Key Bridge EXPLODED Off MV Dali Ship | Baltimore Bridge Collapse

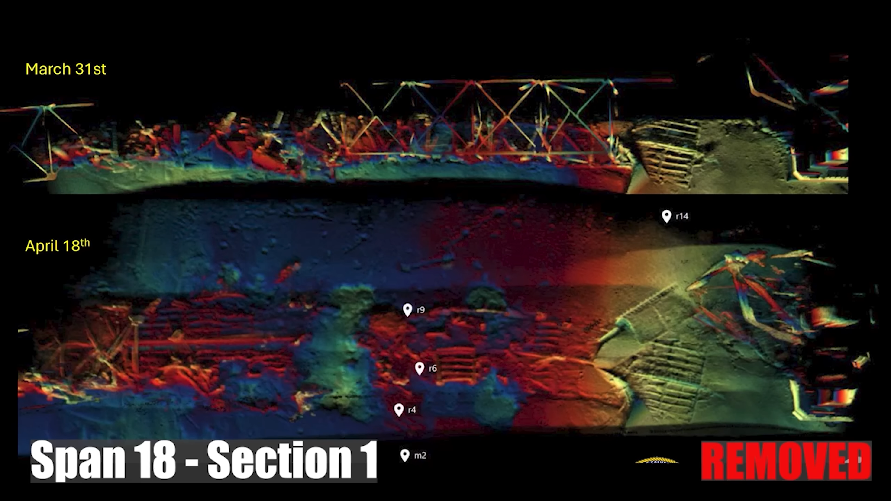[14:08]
And then they showed us some updated sonar that showed that by April 18th, how much they had cleared off the bottom there.